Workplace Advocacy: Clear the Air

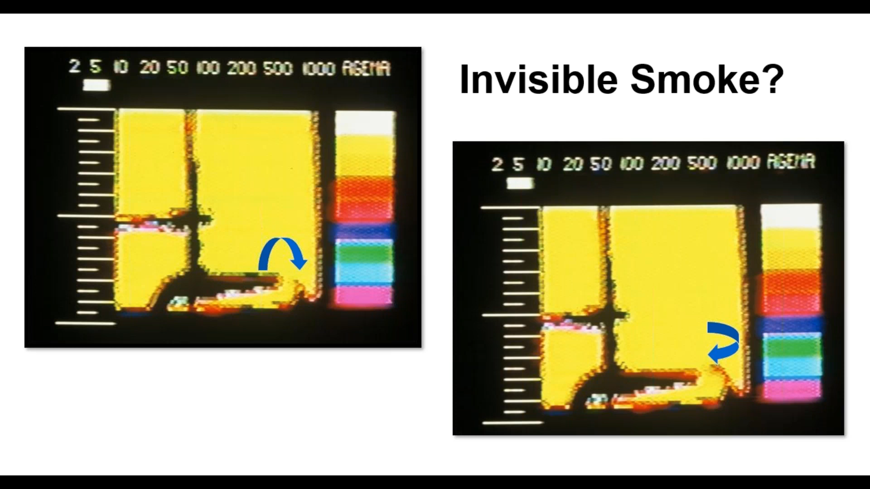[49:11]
The darker image is the smoke you can see, and that around it is the smoke you can't see. Let's pull a little further back. We're about 4 inches away, and you can see that.